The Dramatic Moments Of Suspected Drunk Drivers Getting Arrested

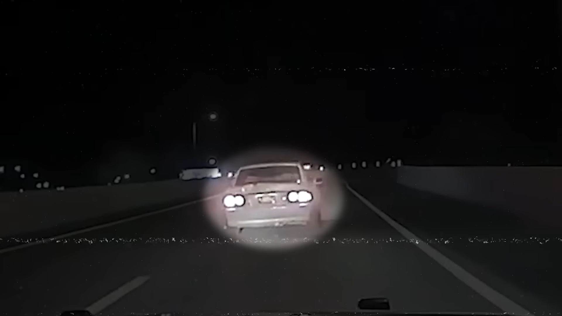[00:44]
On 2023, in New Mexico, an officer noticed a vehicle involved in overspeeding and not maintaining its lane. The officer pulled over the vehicle and initiated a traffic stop.
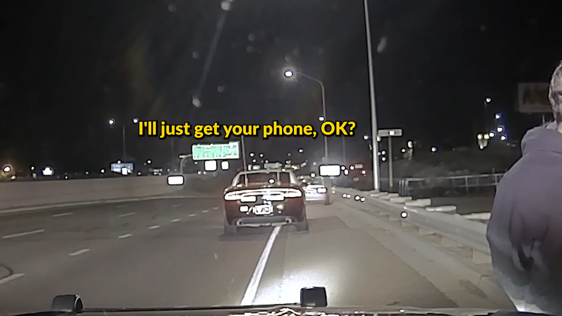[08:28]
I'll just get your phone, okay? Okay. Can I hit the vape or... No, we can't hit that. That's okay. The officer started the first test, which was the horizontal gaze nystagmus test.
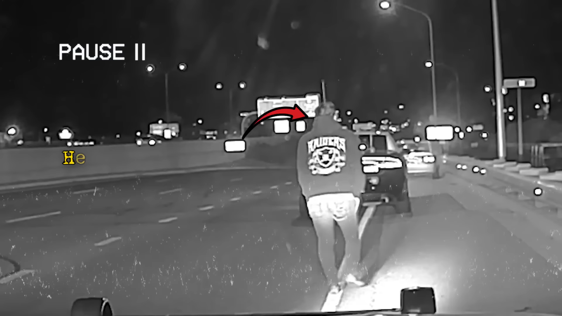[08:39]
In a walk and turn test, he was struggling to walk in a straight line. He was unable to maintain his balance during the one-leg stand test.
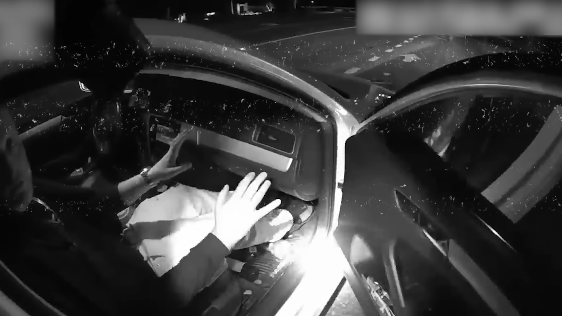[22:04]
The passenger was told to get a ride.
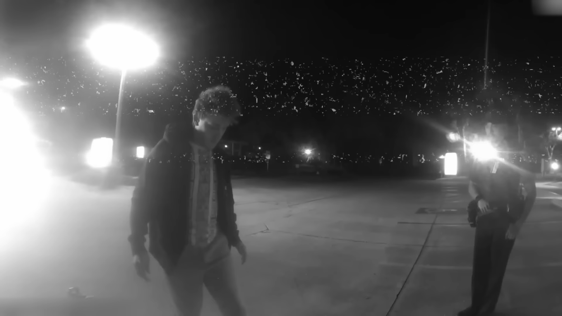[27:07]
He didn't count out loud while performing the one leg stand.
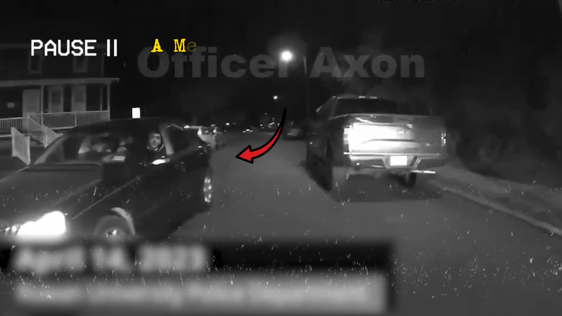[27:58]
On April 14th, 2023, Rowan University police officers stopped a Mercedes-Benz for driving the wrong way on a one-way street.